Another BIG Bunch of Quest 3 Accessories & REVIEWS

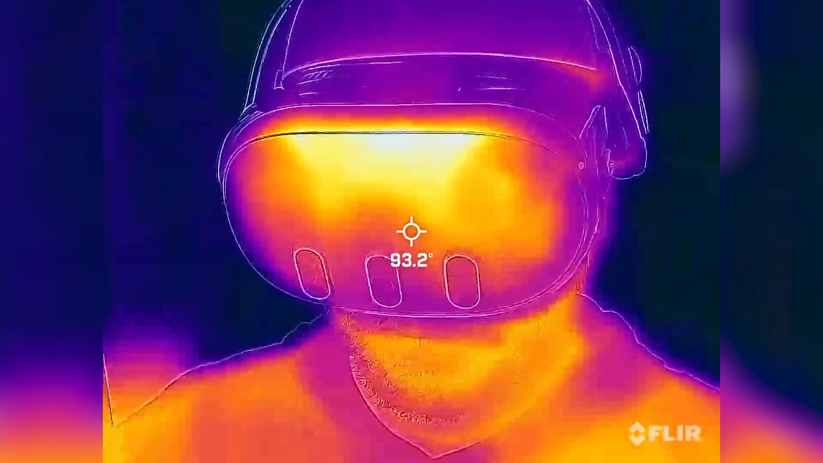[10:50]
And of course, anything like this, you're risking a bit more with the thermals as you'll see here.
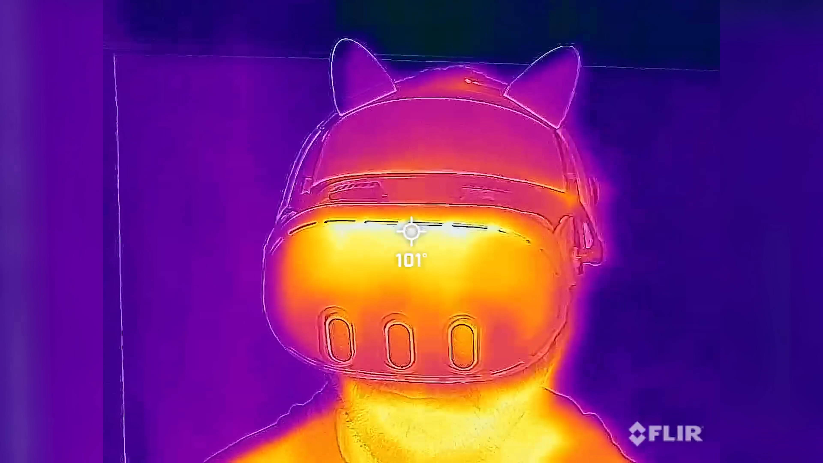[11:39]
Between that and the heat issues I've already talked about with these things just being a potential hazard,
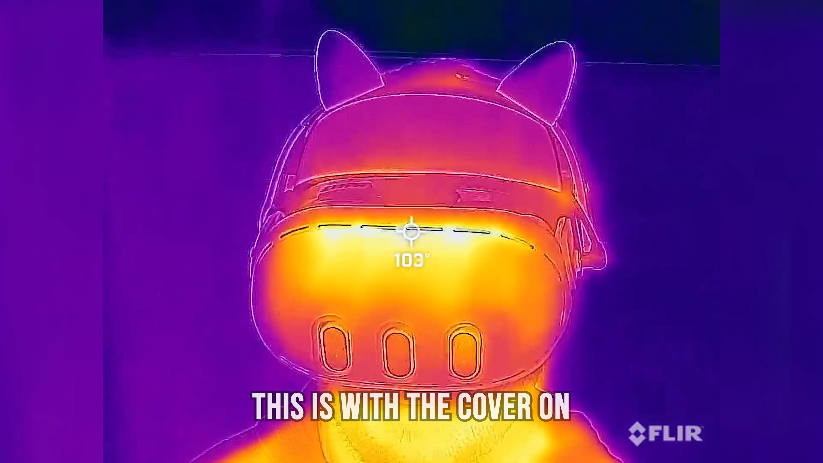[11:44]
especially if they're able to move around and cover up your vents on them, that's a no-go. They tried. They did better.